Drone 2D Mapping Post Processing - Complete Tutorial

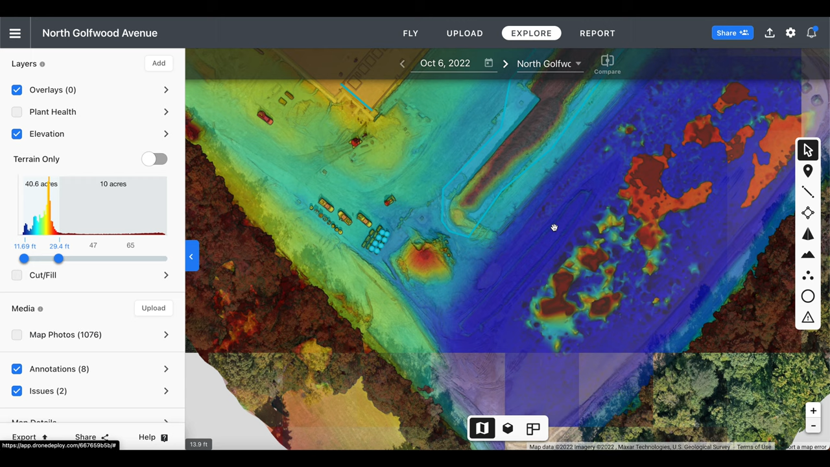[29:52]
In the panel we can use the slider to adjust the contrast between elevations and
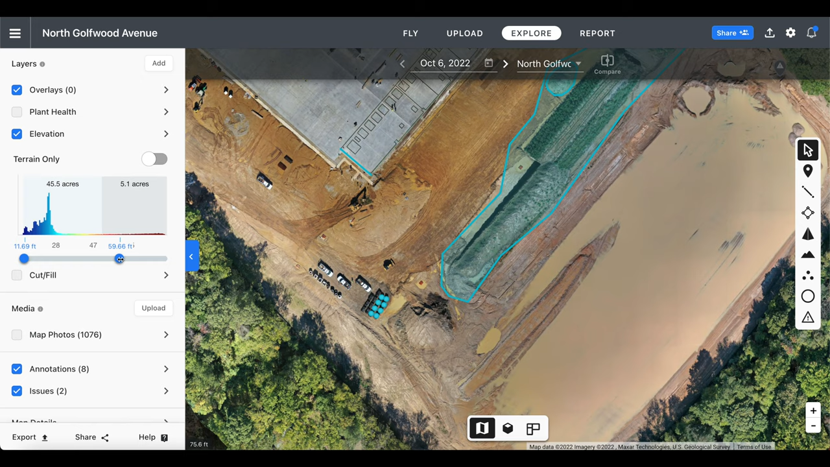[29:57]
doing so we'll also update the acreage numbers above for the sections of the map that fall within those ranges.
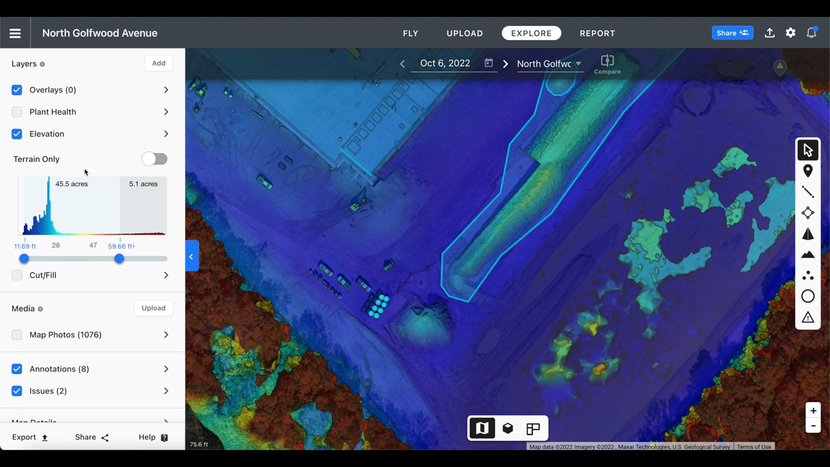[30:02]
By default we are viewing the digital surface model DSM. Additionally we can select the terrain only toggle if we want to view the map digital terrain model or DTM instead.
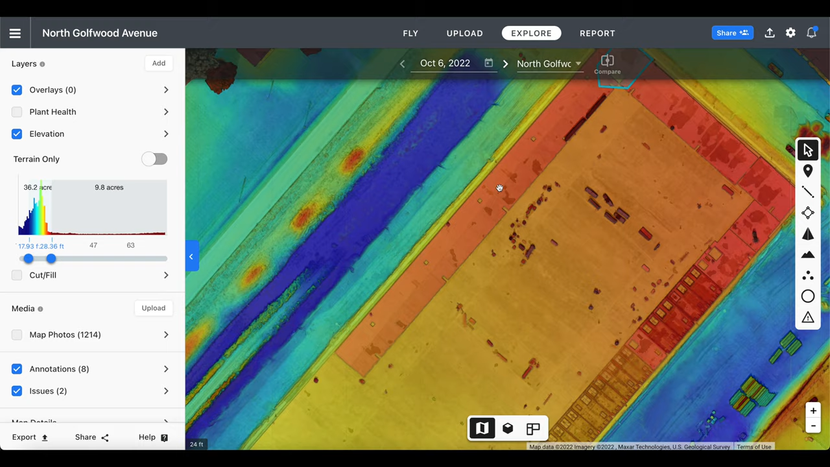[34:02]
The results would be reflected in the elevation histograms, elevation visualizations, measurements, and exports.